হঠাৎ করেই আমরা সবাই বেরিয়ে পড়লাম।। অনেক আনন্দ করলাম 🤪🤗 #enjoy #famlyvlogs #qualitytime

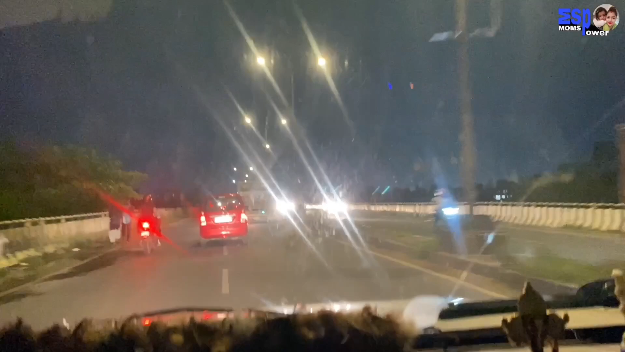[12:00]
তো কলকাতার দিকটা একদমই জ্যাম নেই দেখছি, কিন্তু সামনে যা আমরা ম্যাপে দেখলাম তো অনেকটাই জ্যাম আছে মনে হচ্ছে।
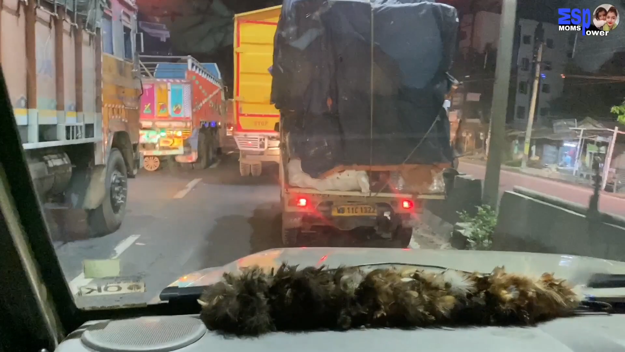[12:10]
ঠিক তাই, একদমই জ্যাম ভর্তি যশোর রোডে। তো এখন আমরা ফিরছি বাড়ি, আর মনে হচ্ছে যেতে যেতে খুবই রাত হয়ে যাবে কারণ অনেকটাই জ্যাম। তো ভিডিওটা আমি এখানে শেষ করছি, সবাই ভালো থেকো সুস্থ থেকো, নেক্সট ভিডিও দেখার জন্য অবশ্যই চ্যানেলটিকে সাবস্ক্রাইব করে পাশে থেকো।